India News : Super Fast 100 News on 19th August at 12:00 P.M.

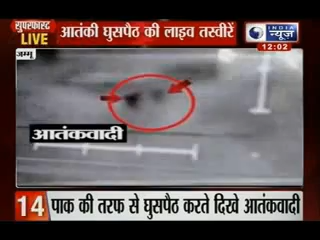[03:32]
बियस्त ने थर्मल इमेजर के जरिये लिया है तस्वीर में कुछ आतंकियों की हरकते कैद हुई है सेटिलाइट इमेंड में धुनली तस्वीरे खयाद हुई हैं जिसमें कुछ
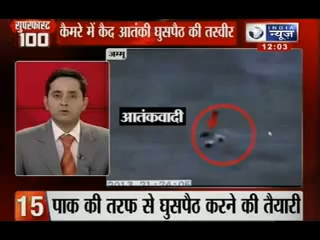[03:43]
सातंकी सीमा पार करने की कोशिश में जुटे दिख रहे हैं आतंकीों का यह जट था जम्मू में लाइन अप कंट्रोल के पास स्टेशन घाटी की तरफ से घुस्पैट की कोशिश में था